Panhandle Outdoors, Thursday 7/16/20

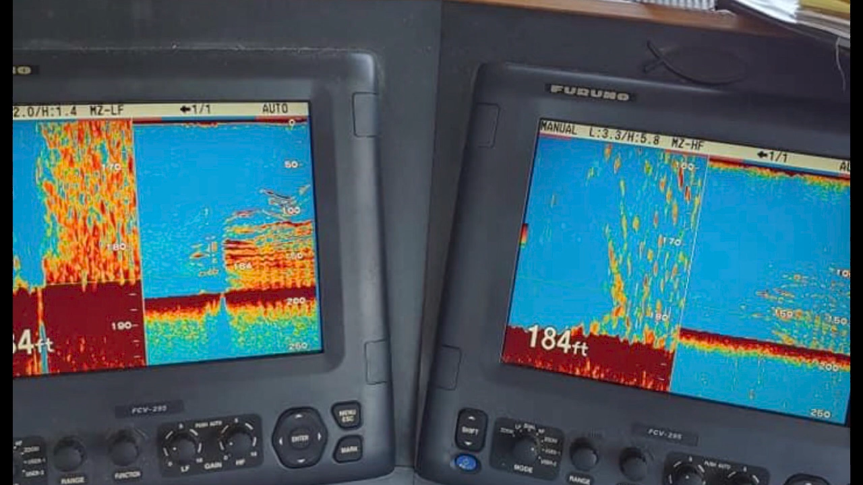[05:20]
Okay? Solid... That's what you call a column of solid fish. So... That in itself... That picture out there... Just tells you... Now... You've got to keep in mind... All these captains have their special spots. And they work hard to get these spots set up right there. And they rotate. They don't go out there and fish them every day. Obviously this one hasn't been fished in a while.